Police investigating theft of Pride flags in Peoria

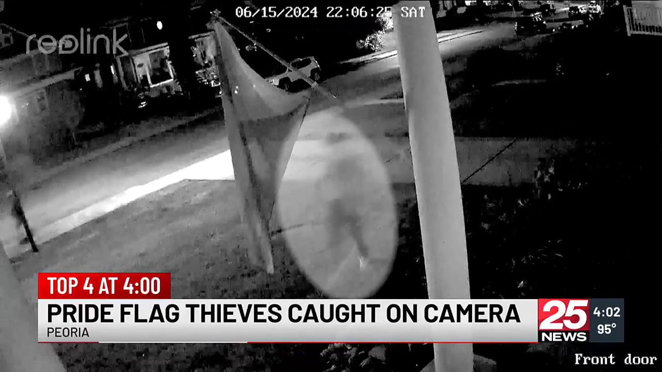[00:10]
It shows two people walking on North Glenwood, tearing a flag off of a neighbor's porch. A flagpole was also removed from a separate home. Police say it's under investigation.